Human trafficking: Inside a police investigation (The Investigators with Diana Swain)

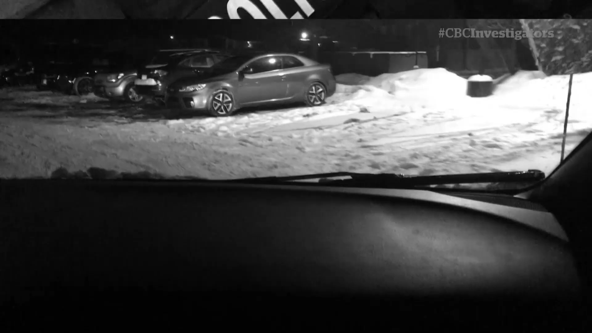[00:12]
I can see the main entrance and the north entrance.